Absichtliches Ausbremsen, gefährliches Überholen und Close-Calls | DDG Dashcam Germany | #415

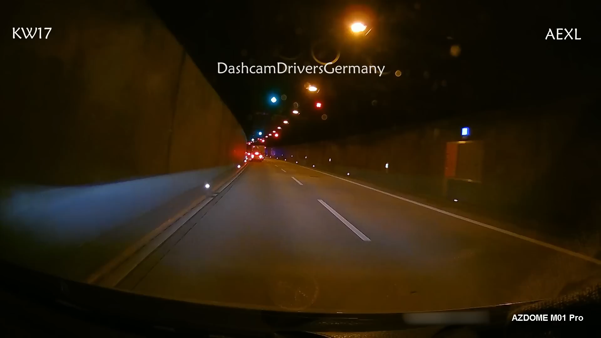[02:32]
hier sind wir im elbtunnel bei hamburg unterwegs und wer es vielleicht nicht weiß das hier ist ein autobahntunnel und die rechte spur hier ist gesperrt nur warum die rechte spur gesperrt ist
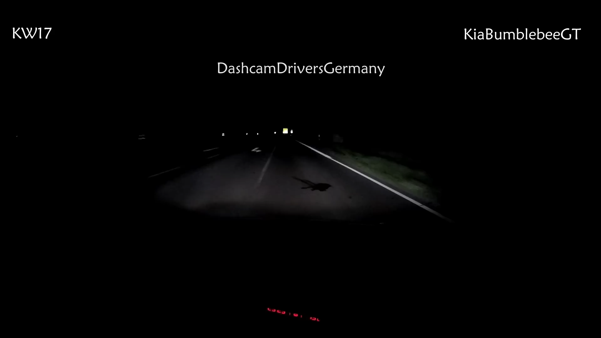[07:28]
also das re hat sich ja zum glück noch mal anders überlegt